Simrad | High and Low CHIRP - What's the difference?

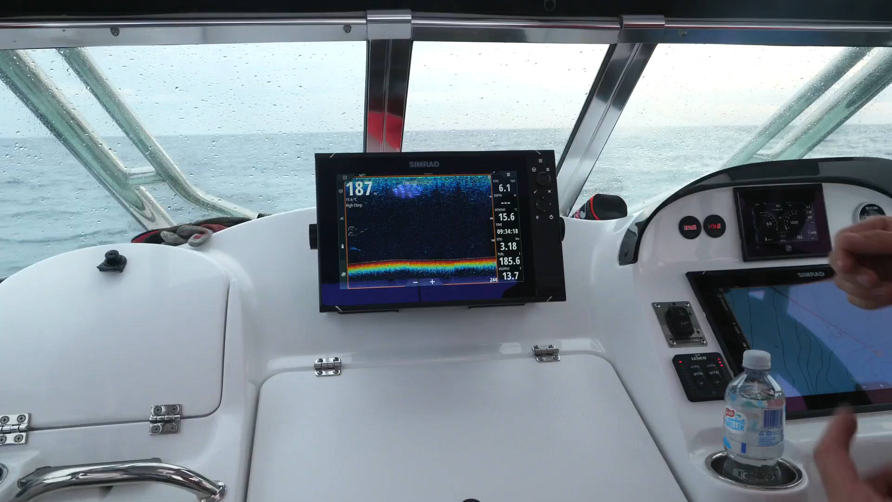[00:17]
So if I go straight into my menu button like that,
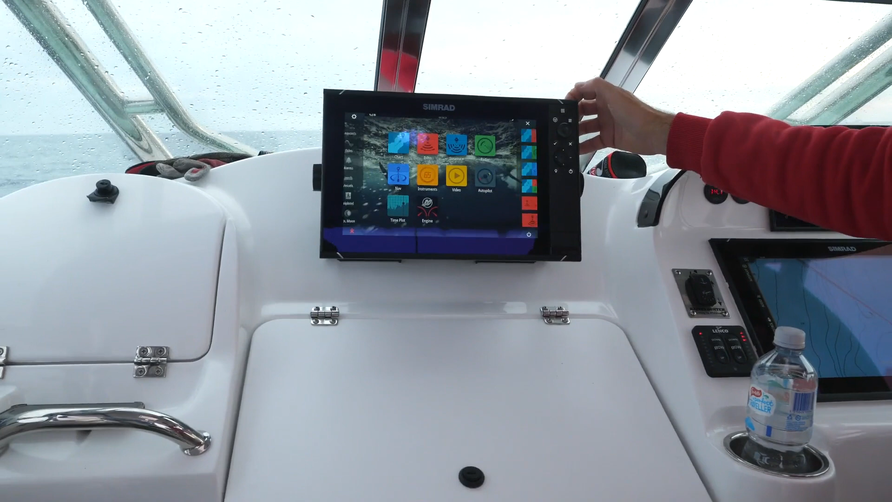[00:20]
I've already got set up here dual sounder screens, and I have these guys set up as high chirp on one side, low chirp on the other.
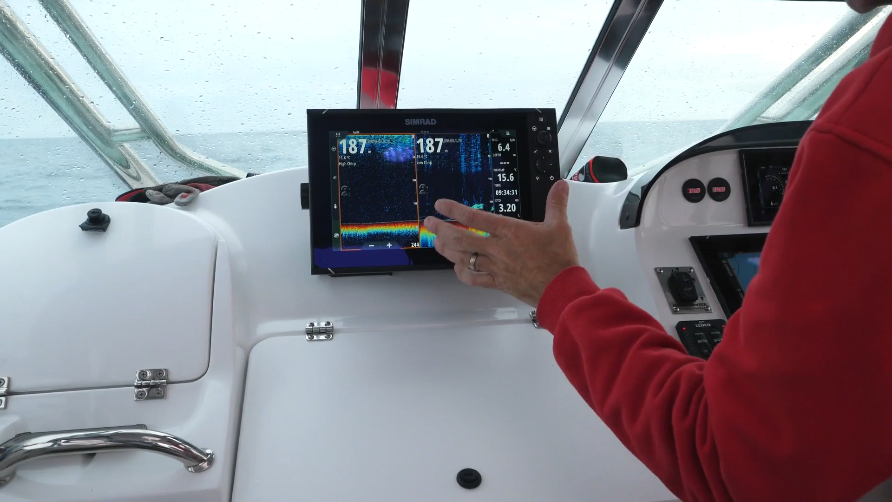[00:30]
And if you look at this instantly, you can see we're not getting a lot of detail here on the high chirp side, but look at the stuff that's coming through on that low chirp. There is some seriously good fish marking up in this part of the world.
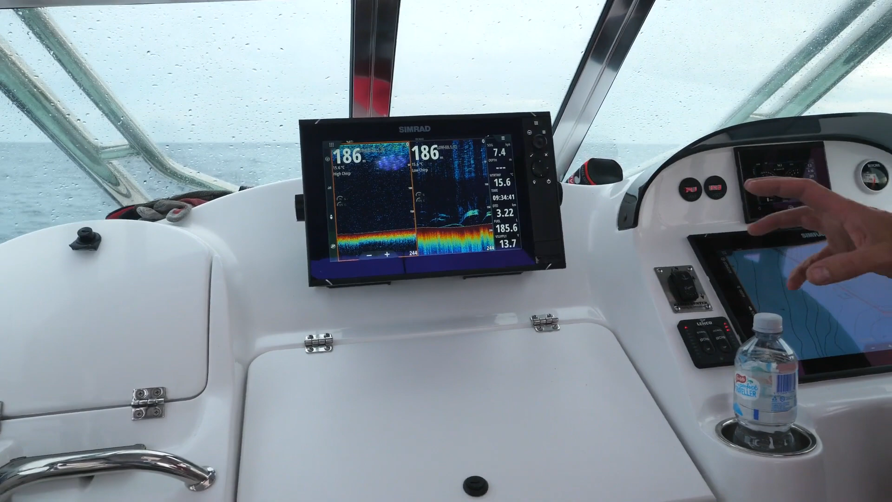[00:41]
It's also about getting everything right. I've got my gain here at 91. If I pump that up, look, we start to get a lot more clutter and that's fine. But if I come back down to clear up a bit of that clutter, we still want to have a little bit. With that at 92, I'm getting a beautiful picture. If I go to my colour, I can beep that up as well.
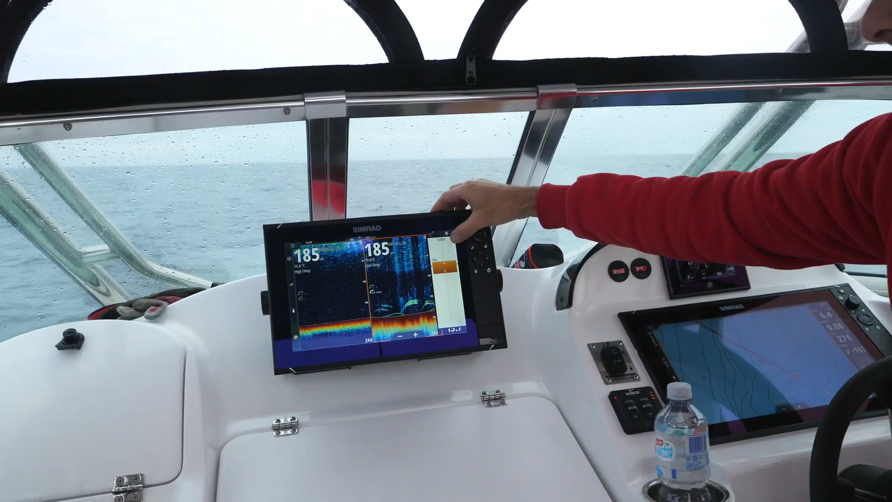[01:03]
I can keep making that more and more intense, make everything redder.
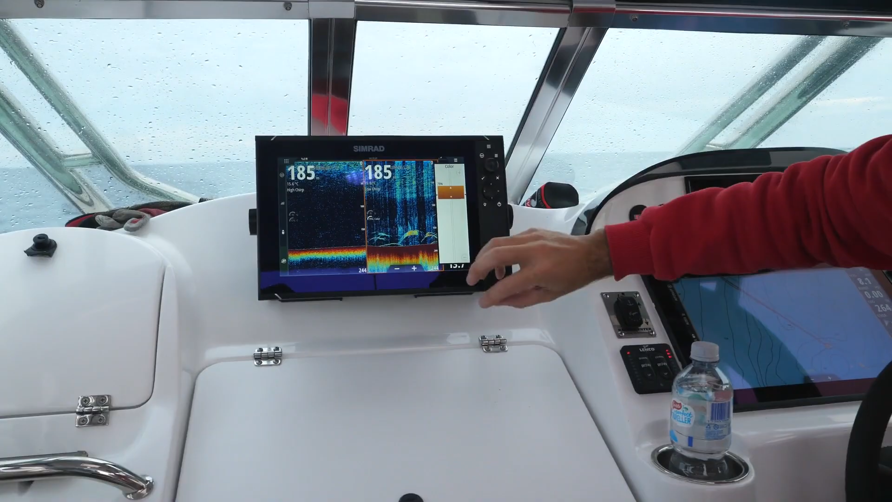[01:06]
But if I bring it down and find just that happy medium, what you'll also start to get is more detail in the bottom.
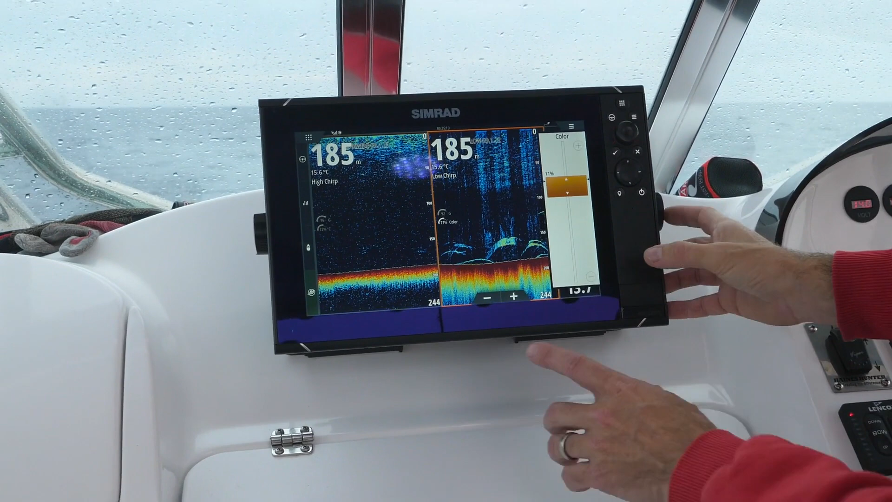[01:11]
Go out of that, I can zoom that in again. And what we're going to look for is any life and weed and rock and stuff on the bottom, bottom density, whether it's mud or hard.
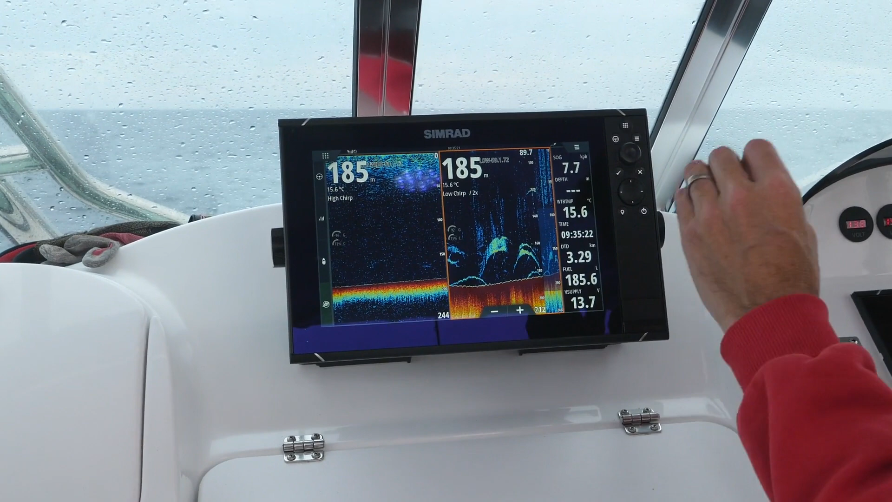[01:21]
On screen: water 15.6°C
But for now, that is insane.
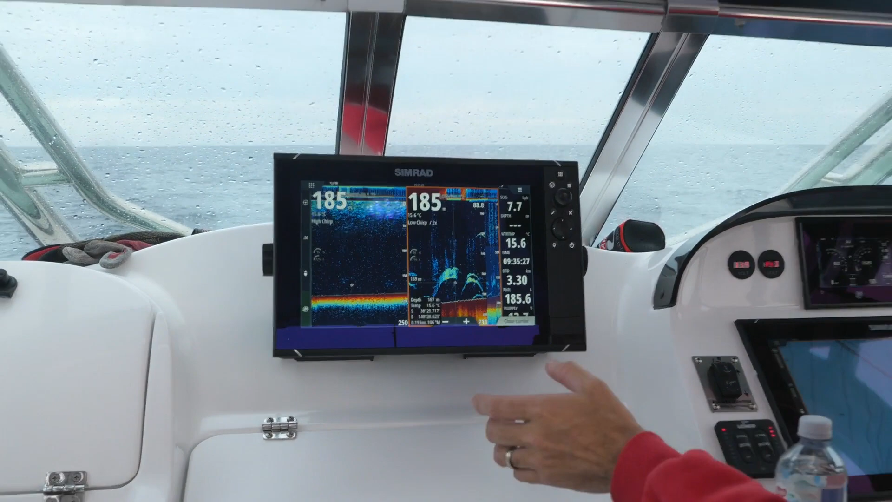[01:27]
And the last thing I'm going to do is mark it. And the great thing about the touch screen on your Simrad, you can put this exactly where you want.
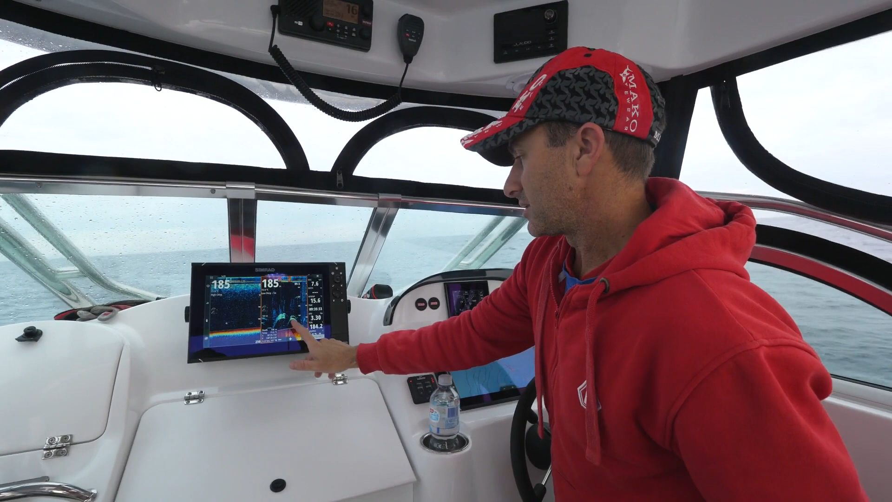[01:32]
We've got fish on the bottom there. We've got that big fish sitting right there.
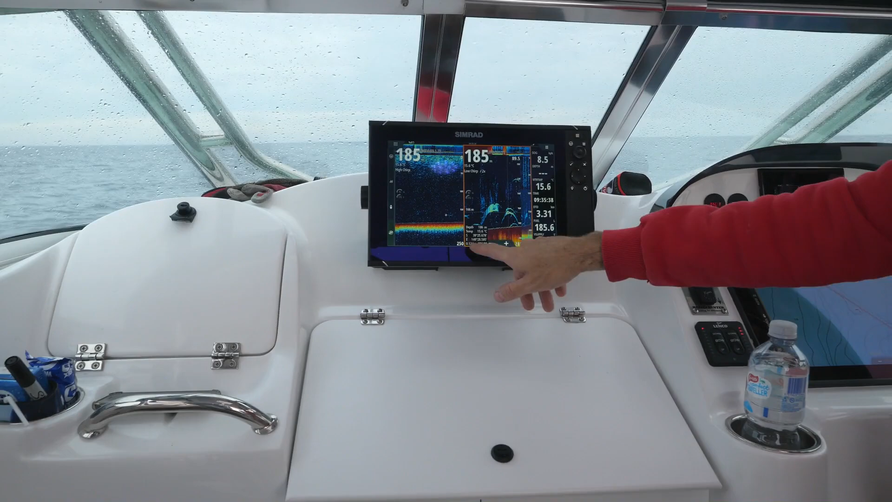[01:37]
All our details, 186 metres, GPS mark.
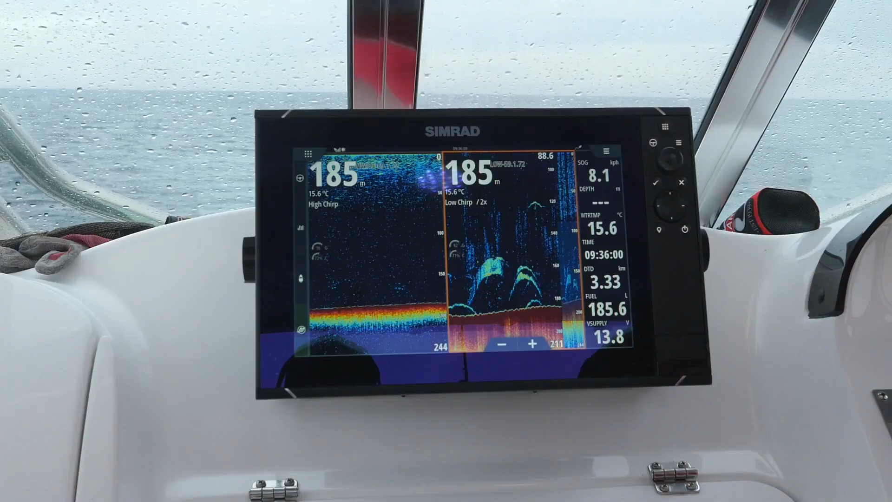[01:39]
On screen: water 15.6°C
I'm going to go, boom, like that.
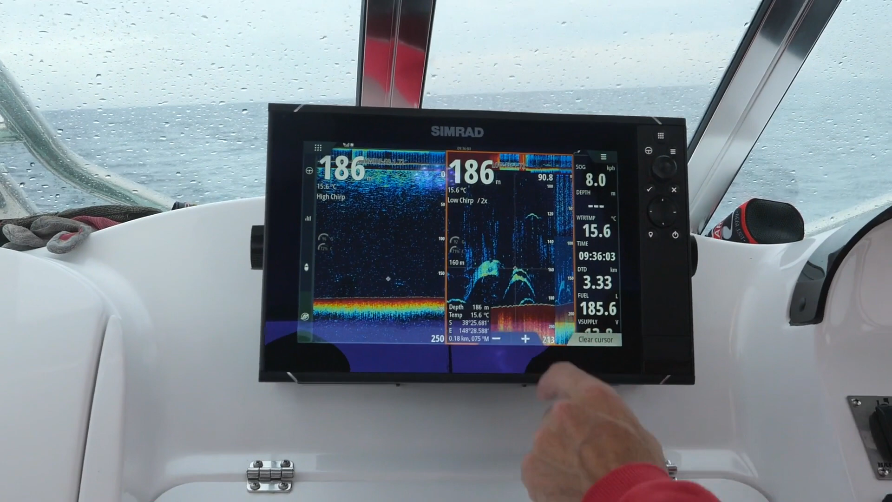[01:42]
On screen: depth 186 m, water 15.6°C
We'll put it right there. Here we go. Job done. We've saved it. The cursor's right there. Got a mark there. We've dropped a mark onto the GPS.